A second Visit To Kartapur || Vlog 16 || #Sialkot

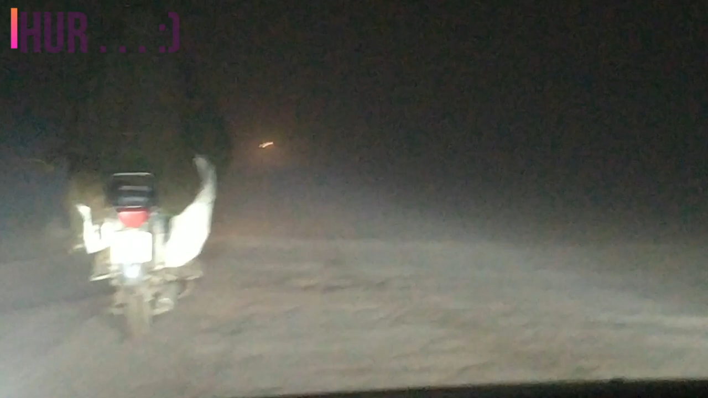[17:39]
और प्लस रोड के ऊपर जो है वो फॉग भी पड़ना शुरू हो गई है।
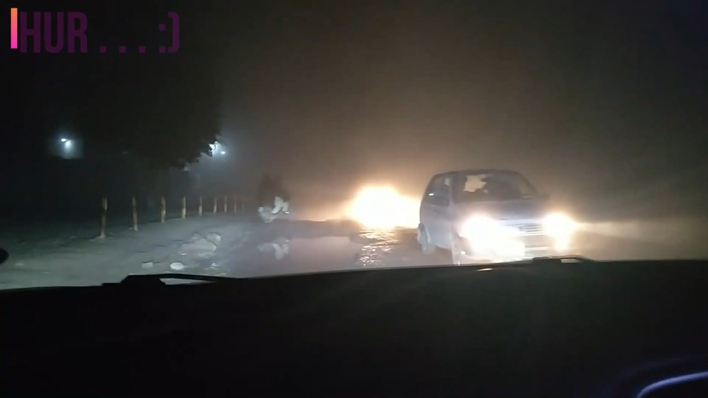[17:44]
मेन इशू जो है ना वो डेंस फॉग भी नहीं है, जो मेन इशू है वो रोड की कंडीशन है,
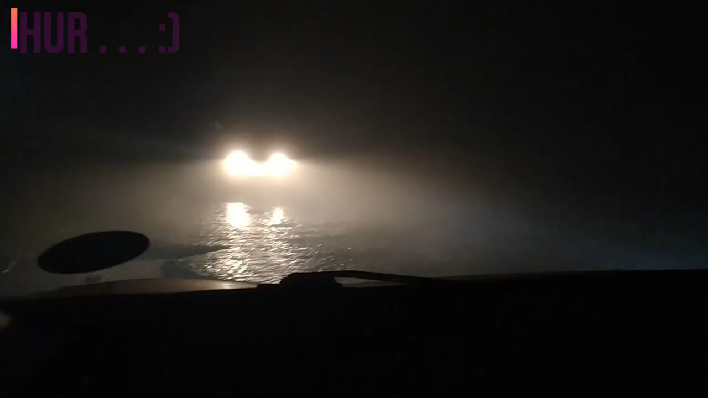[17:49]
ऊपर से लो प्रोफाइल गाड़ी है तो वो जो है ना काफ़ी डिस्टर्ब जो है ना हमें कर रही है।